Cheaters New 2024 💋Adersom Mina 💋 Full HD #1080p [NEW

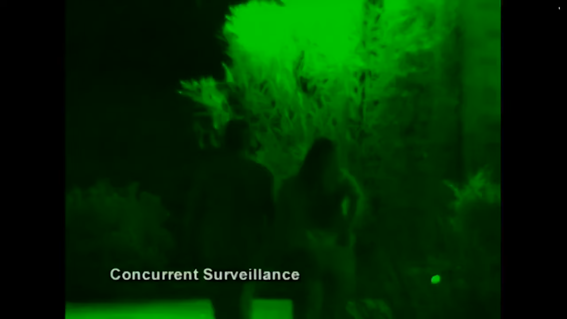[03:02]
Okay. He picked her up this evening.
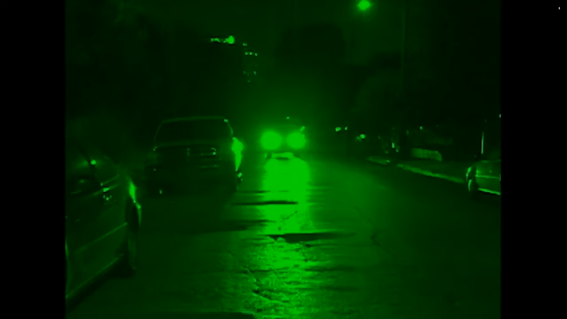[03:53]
All right. There they are. There they are, right there.
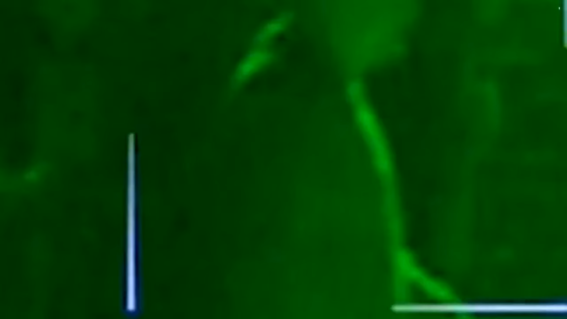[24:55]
All remains quiet for some time until a stocky, unknown gentleman arrives on the scene.
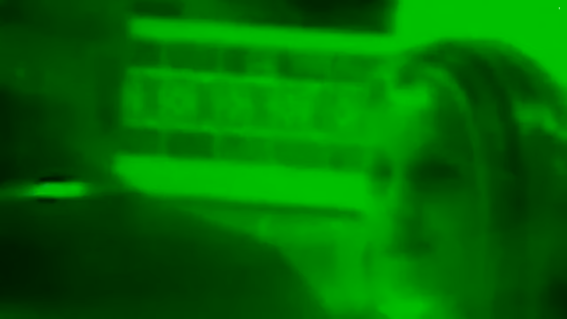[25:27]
Upon arrival at the apartment complex,
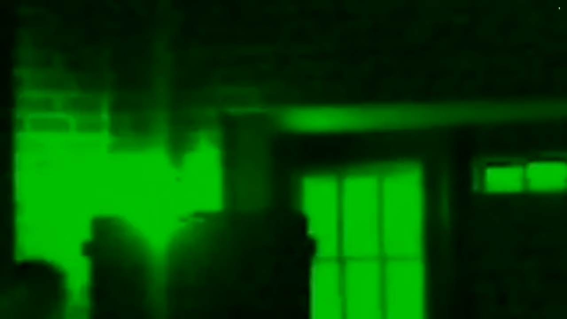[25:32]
suspect Ennis's companion gallantly walks his lady to her front door.
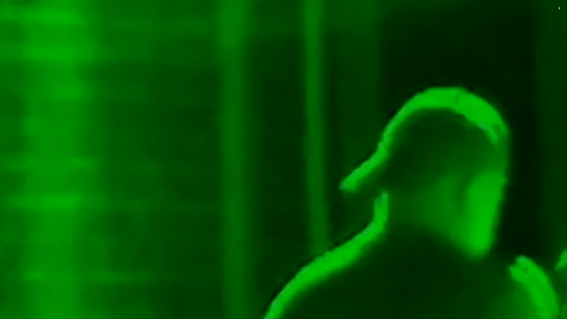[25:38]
Knowing that Eric's game night often runs late, suspect Ennis invites her companion inside.
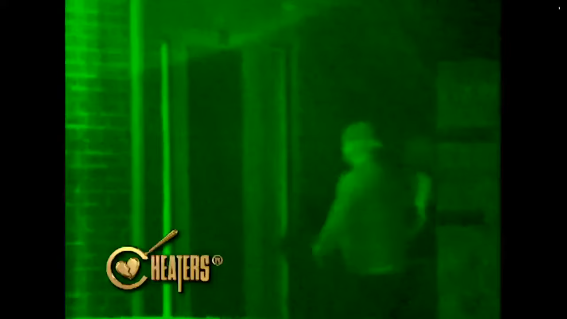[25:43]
After peering around, the nervous fellow jets inside, throwing caution to the wind.
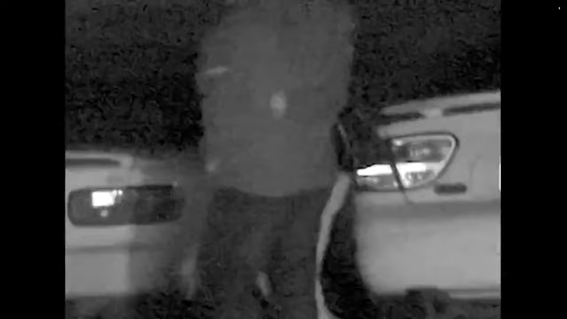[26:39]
With an arm around his babe, companion Claude and Ms. Ennis head back to the car.
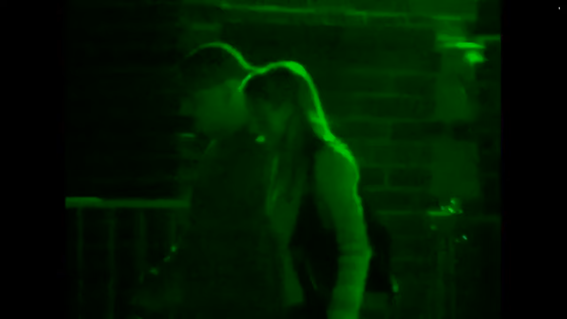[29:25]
They got in the car and were followed to a restaurant.
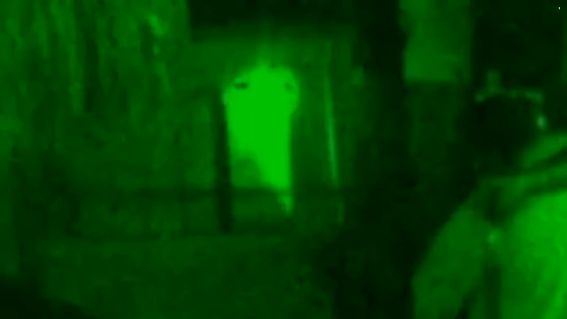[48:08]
They embrace one another, sit down to have a short conversation before getting in her car and driving off.
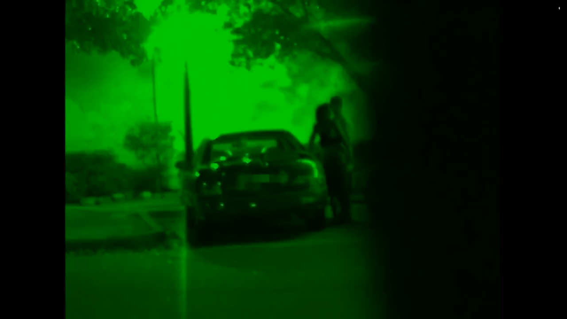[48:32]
On this day, left your home. She was followed to the same location generally. She stops at a corner